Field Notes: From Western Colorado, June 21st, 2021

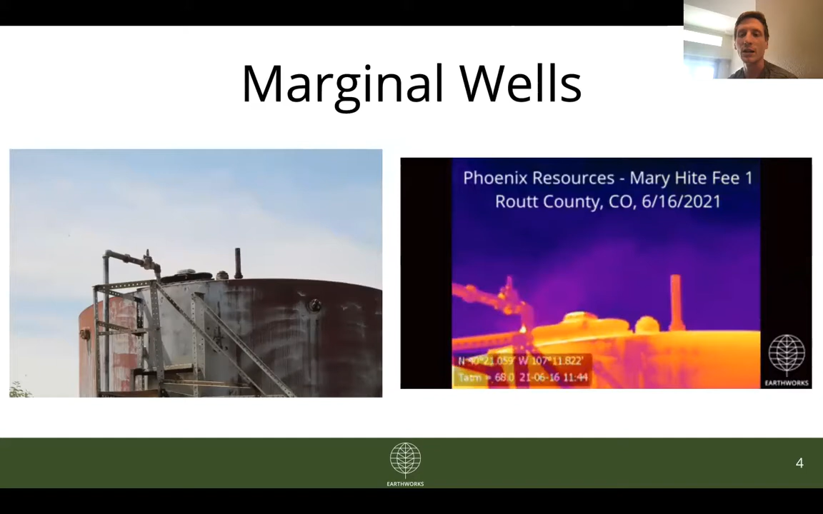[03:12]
it looks like, and then also from that pipe on top of the tank. And then the last two I want to quickly highlight are actually inactive wells.